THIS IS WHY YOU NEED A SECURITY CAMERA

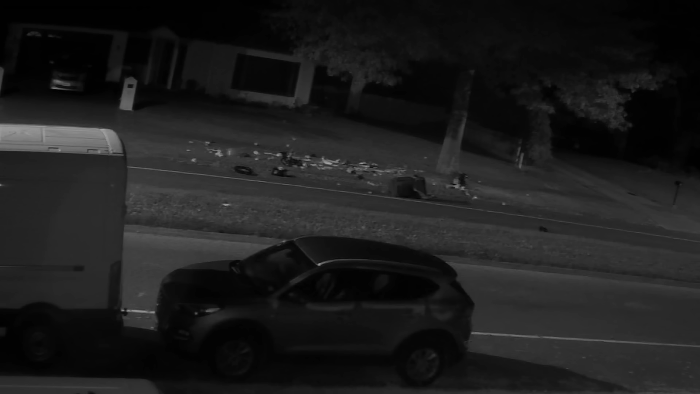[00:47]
When they went to investigate, they found trash all over their neighbor's yard.
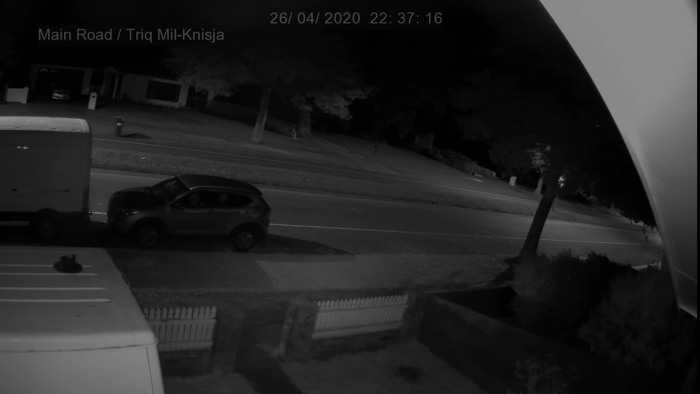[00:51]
Check out what they discovered when they reviewed the footage from the security camera they'd installed that weekend.
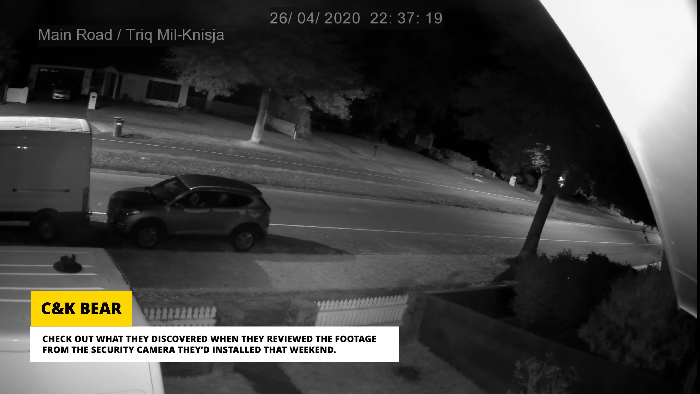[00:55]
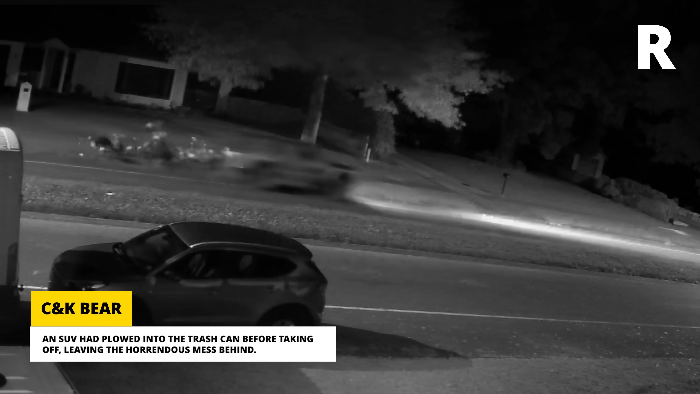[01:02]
An SUV had plowed into the trash can before taking off, leaving the horrendous mess behind. Well, I suppose that's one way to take out the trash.
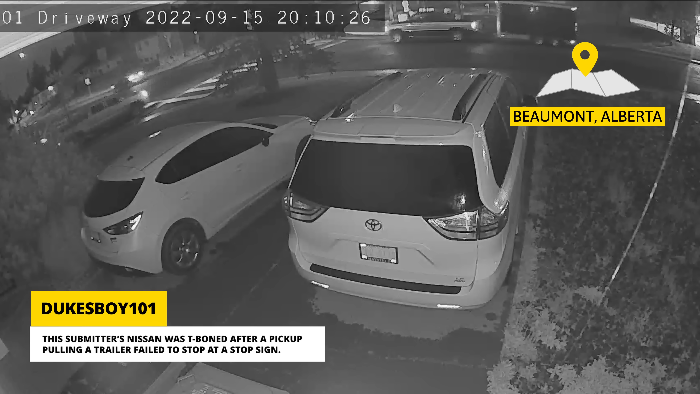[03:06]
This emitter's Nissan was T-boned after a pickup pulling a trailer failed to stop at a stop sign.
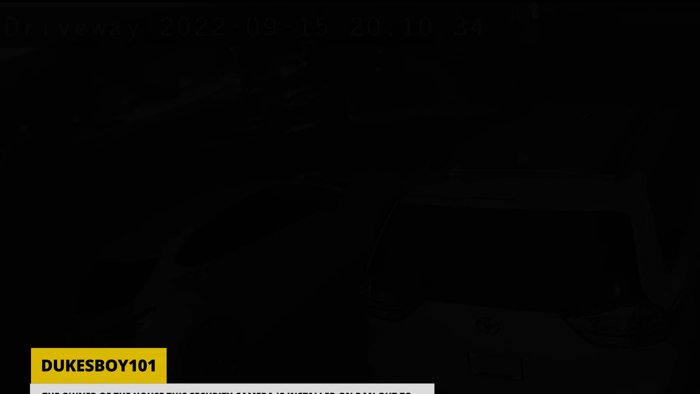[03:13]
The owner of the house this security camera is installed on ran out to tell the parties involved that they'd caught the collision on camera.